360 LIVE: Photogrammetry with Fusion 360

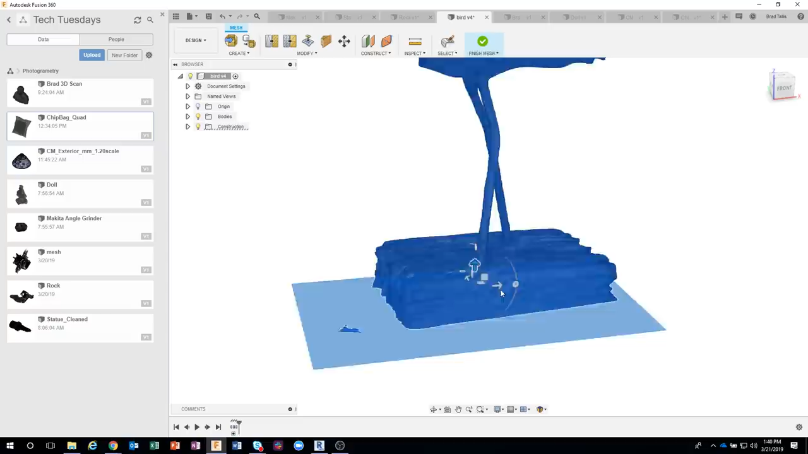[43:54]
I can just go ahead and delete those faces. But I find this much faster than rotating and dragging and waiting for the preview to happen.
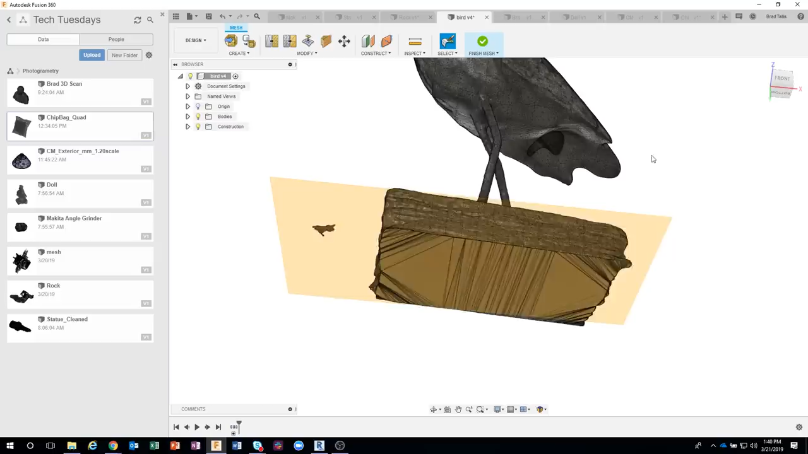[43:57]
But you can see how we now have a nice flat bottom that this would sit on a tabletop, for example.
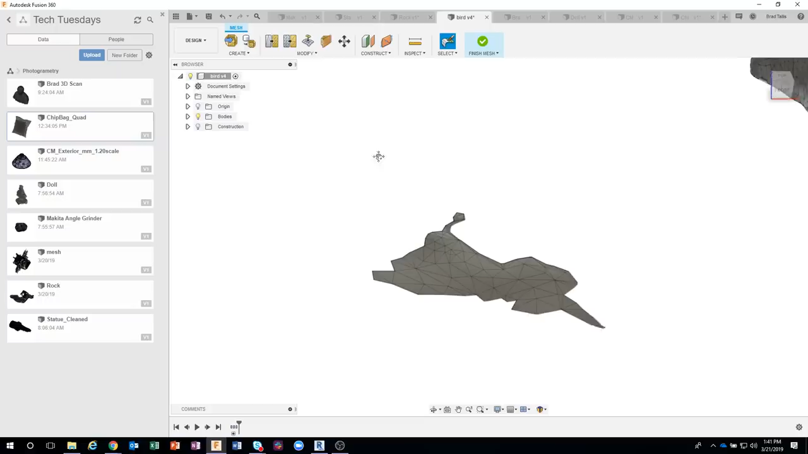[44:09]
Delete faces, I'm just gonna kind of scrub over that, say okay. So it selected those faces, and it's gonna delete those.
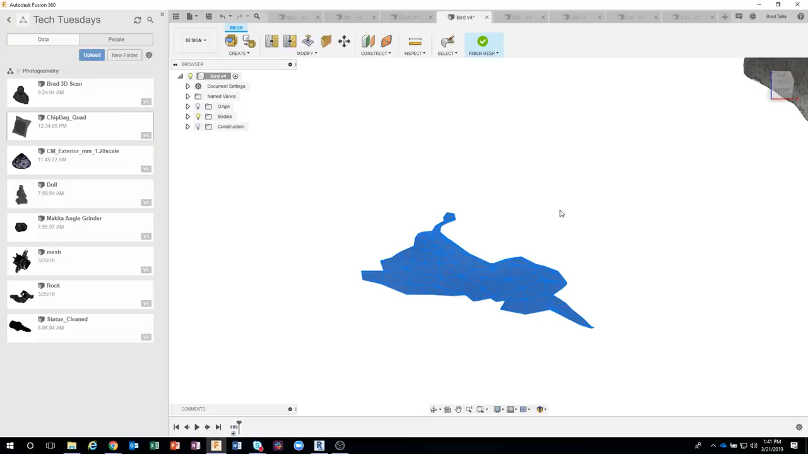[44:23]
Again, it takes a little moment to do this as it's calculating all those triangles,
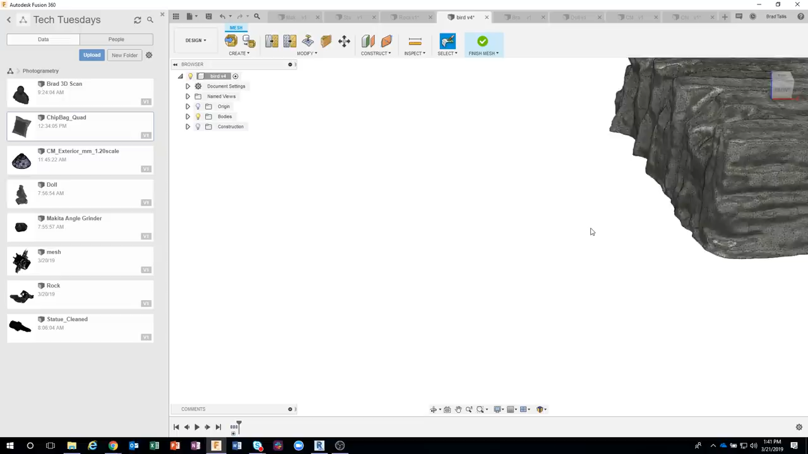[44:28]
but now I've created this and I could
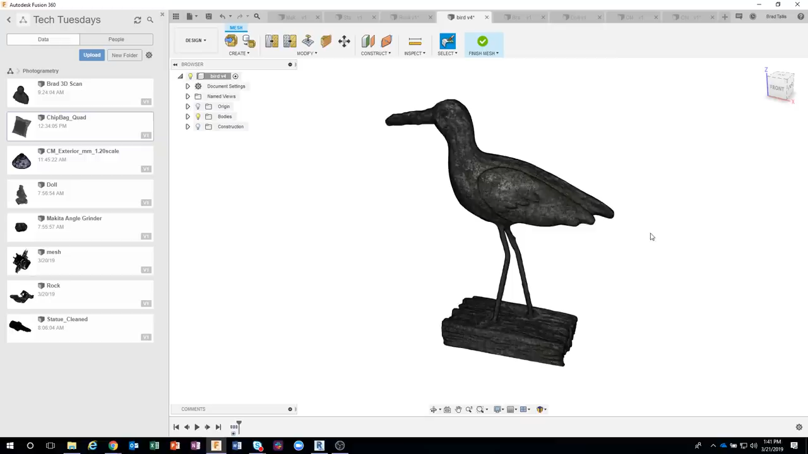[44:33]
send it to my 3D printer and I fixed everything. You can even do some weird stuff, like you can scan yourself. I don't recommend it, it's kind of freaky. I don't like what I look like scanned or whatever, but you can kind of see,
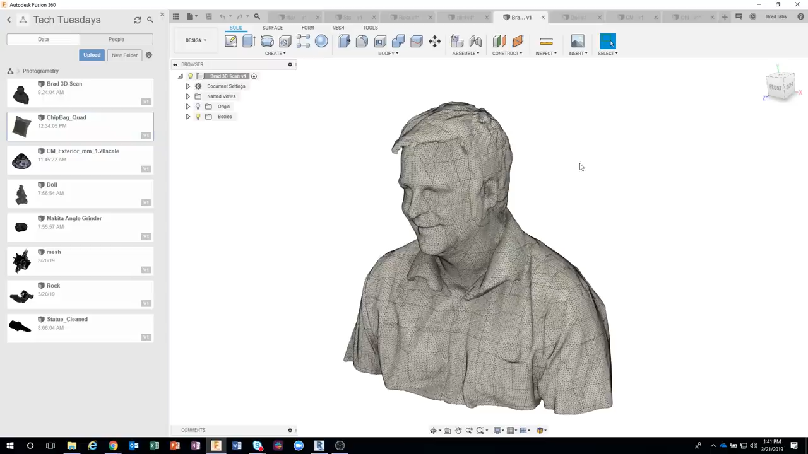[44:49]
in fact this was the image we used in the title screen or whatever. Kind of cool, I think.
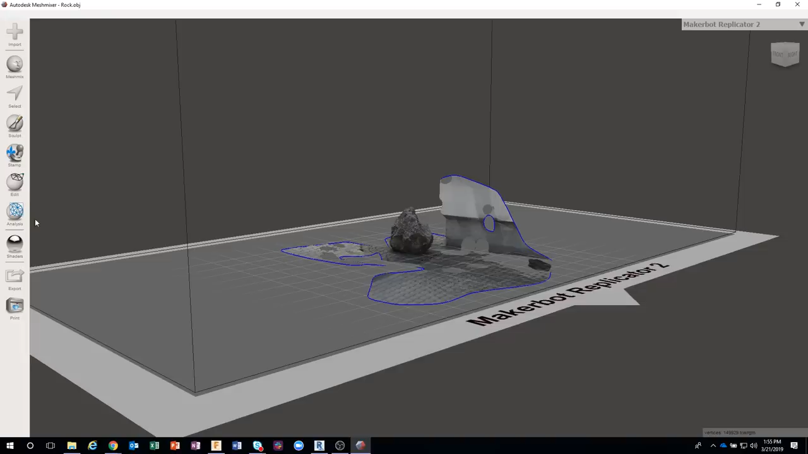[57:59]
So here is that rock, and I can come in, I can sculpt on it, I can edit it, all this kind of stuff, export it out as OBJ.